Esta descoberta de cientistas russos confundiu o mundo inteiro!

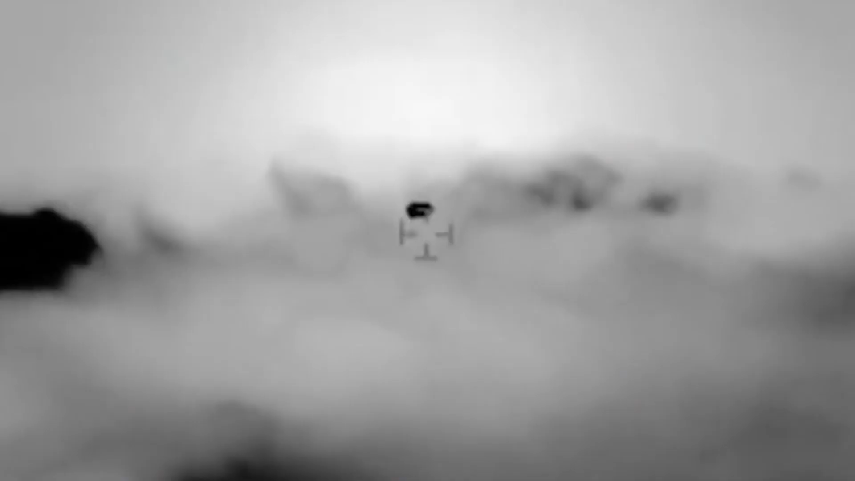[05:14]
A única coisa que Jafari notou foi que o objeto tinha a forma de um Boeing 747. Enquanto o piloto tentava avaliar o tamanho do OVNI, outro ponto brilhante se moveu em sua direção. O tenente interpretou como um ataque e tentou disparar um míssil,